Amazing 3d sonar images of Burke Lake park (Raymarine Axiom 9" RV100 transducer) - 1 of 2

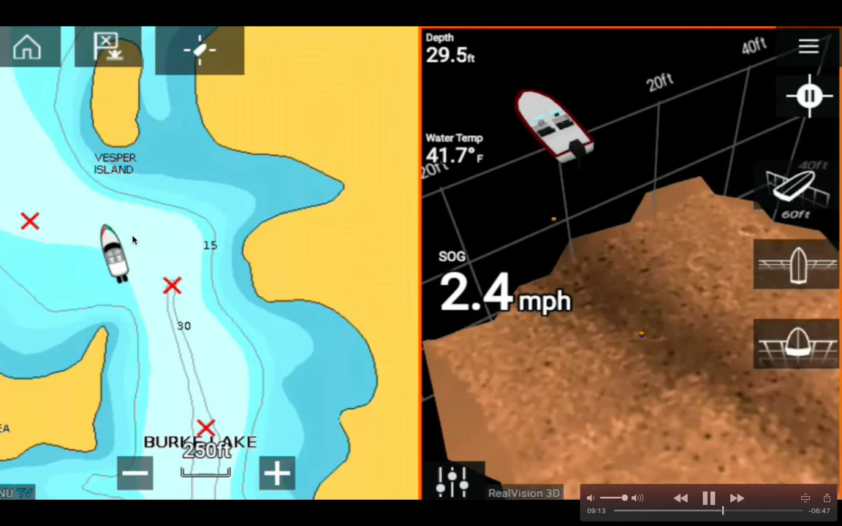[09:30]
On screen: depth 29.5 ft, water 41.7°F, speed 2.4 mph
see fishy it's going to be displayed in green in blue color see there is a yellow color fish you know but goes to tell you right here there's nothing over this section there's no fish at all I was amazed and then see here two fish this may be musky oh more more more blue dots so you know 2.4 miles per hour and more blue dots but then you see you know once you pass that location you know I should put a waypoint here you know and there's there's there's you know you go you go about I don't know 10 feet there's no fish you know see now there's yellow uh orange and
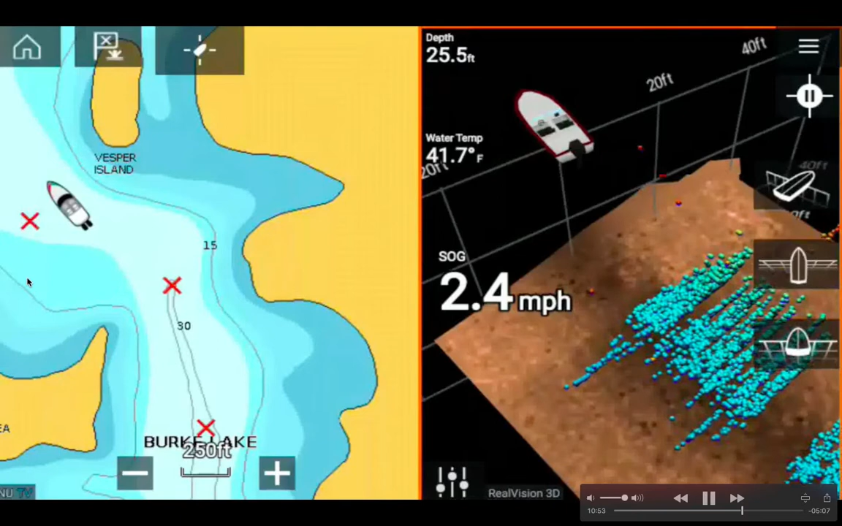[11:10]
On screen: depth 25.5 ft, water 41.7°F, speed 2.4 mph
is a bunch you know over 20 feet to the right there's nothing to the left that's interesting because this this this end is pretty shallow and that's why there's nothing you know pretty flat as you can see it's wide but over here it changes it changes the the the the what do you call that the the water
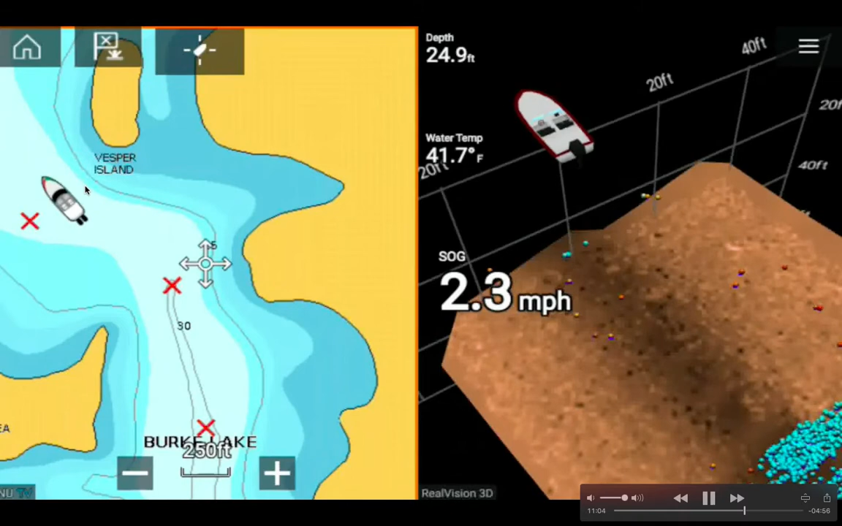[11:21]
On screen: depth 24.9 ft, water 41.7°F, speed 2.3 mph
depth actually changes from white color deep color deep and to the light blue and then change very quickly that's why this area it's a lot of fish look here's a lot of fish again 2.3 mile water temperature 41.7 and the depth is 24.9 feet and you can see this Raymarine 3D and again these dots are in rainbow color seven colors and the red color is the shallowest and the violet is the deepest
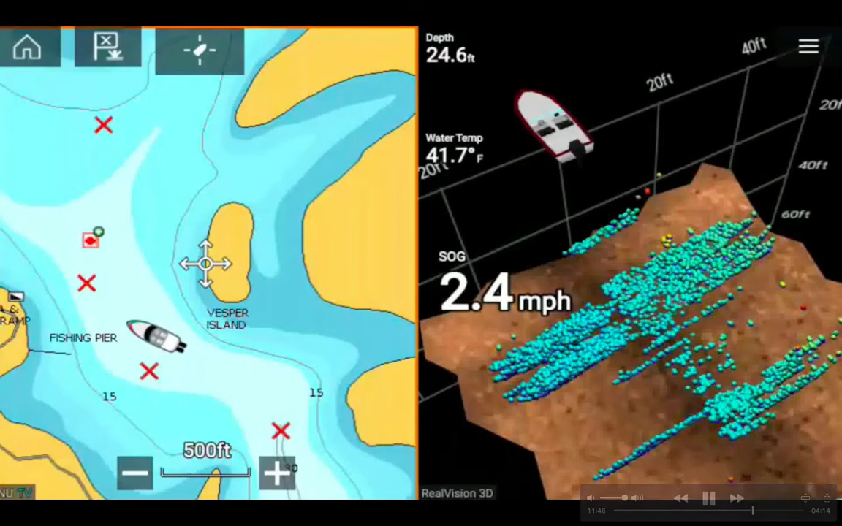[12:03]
On screen: depth 24.6 ft, water 41.7°F, speed 2.4 mph
end of the water now it's 24 feet you know so it's pretty pretty amazing so this is the Raymarine I have the nine inch monitor or multi-function display you know it does a lot more thing well well you can see
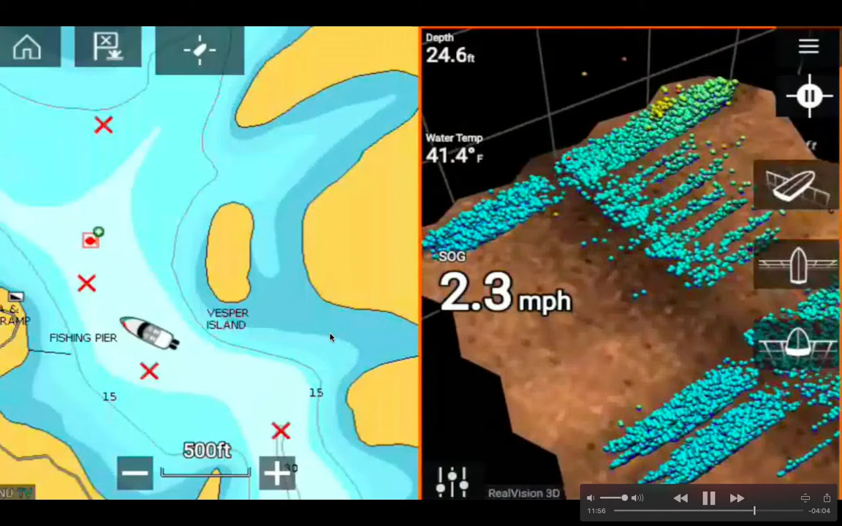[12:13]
On screen: depth 24.6 ft, water 41.4°F, speed 2.3 mph
this this area tons of fish but it they're all in the deep and the 20 the bottom the 24 feet or you know they all hang to the you know close very close to the bottom
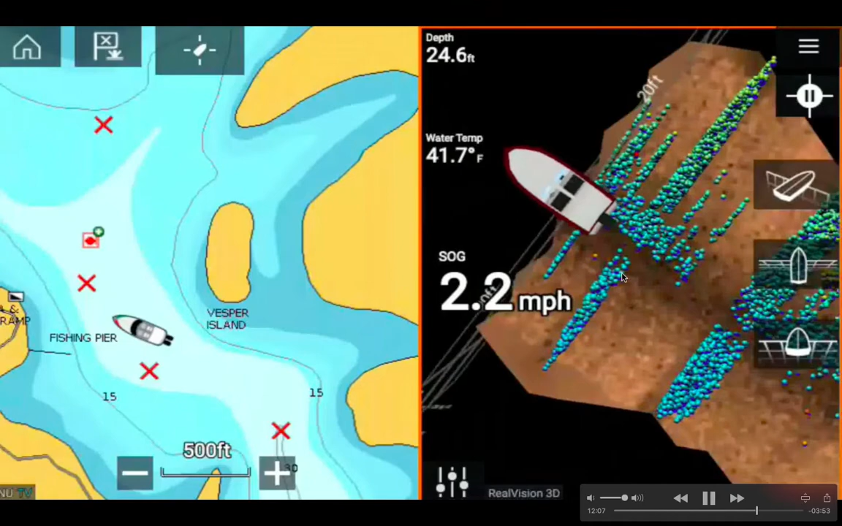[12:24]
On screen: depth 24.6 ft, water 41.7°F, speed 2.2 mph
you know see there you go I'm tilting this so you can see better see these red dots they're they're actually in the you know shallower water you know see there see I'm
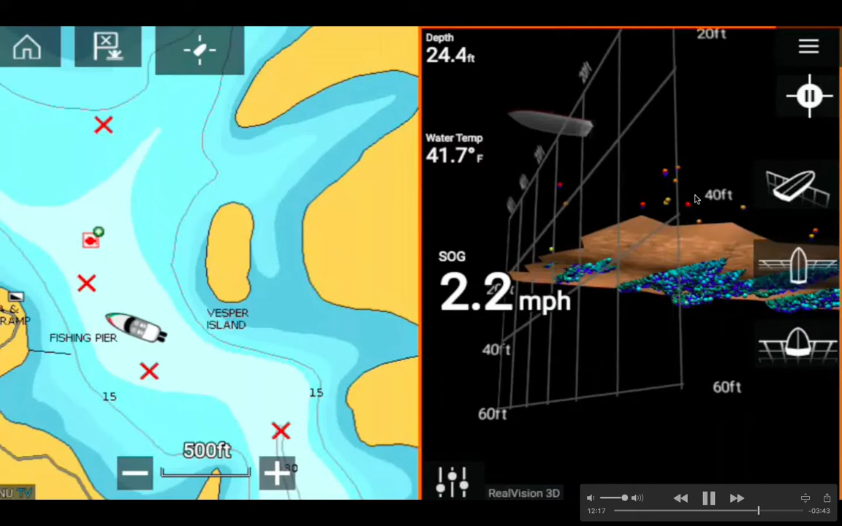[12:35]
On screen: depth 24.4 ft, water 41.7°F, speed 2.2 mph
turning this thing you know backwards and I add you know what and after a while I lost my orientation see these fish you know they're in the 20 they're less than 20 feet deep see these actually maybe 10 you know or even 5 you know so as my turn as my boat turn towards the pier I can see more fish in the shallow area you see that you see that not so much about the contour the bottom though you know I want to see mountainish kind
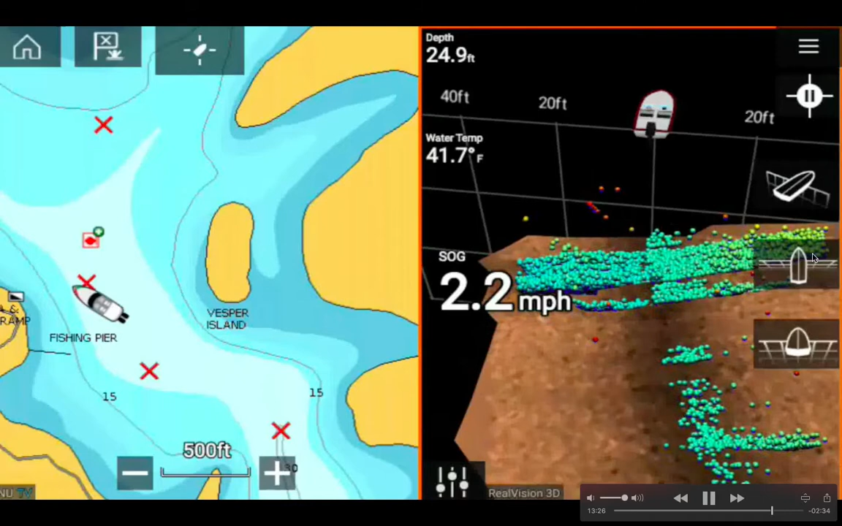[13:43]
On screen: depth 24.9 ft, water 41.7°F, speed 2.2 mph
few floating fish here and there you know the red color and orange color and then the deep end is the so right now my view is this top-down view right here you know so you can see it's pretty cool 2.2 mile my speed over the ground you know and this is the intensity intensity is so that again my I have the RV100 transducer that's why it's a real vision 3D
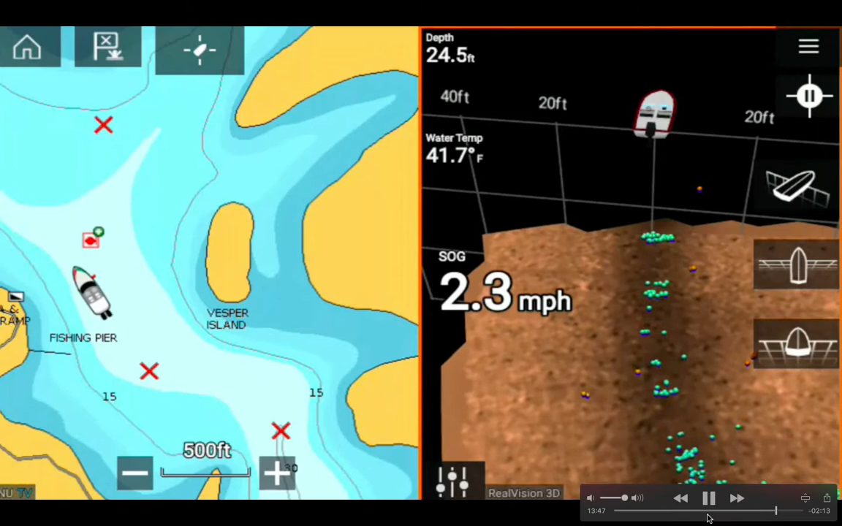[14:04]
On screen: depth 24.5 ft, water 41.7°F, speed 2.3 mph
this if you hit this if you miss something you want to go back then you hit this pause button let's see I don't know what happened here I think